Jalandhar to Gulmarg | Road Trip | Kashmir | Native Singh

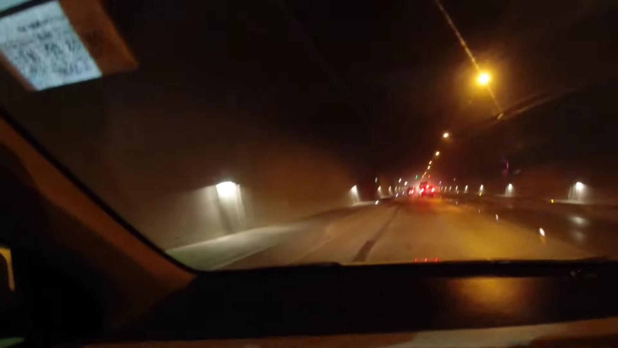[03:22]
गाइज ए आजी चन्याणी टनल ते तो इड़ा पट्रेट ओप्या ओ अपने राइड साइड रह यांदा ते ए सिद्धा टनल मलकी एड़ा राह एड़ा इसिद्धा यांदा या शिरी नगर ते गुलमर्ग नूँ अपा वैसे शिरी नगर
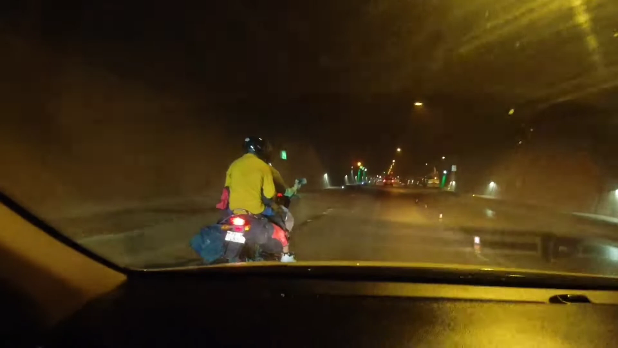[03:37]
नहीं अपा शिद्धा गुलमर्� ते हून आपा नेक्स्ट रांबन चे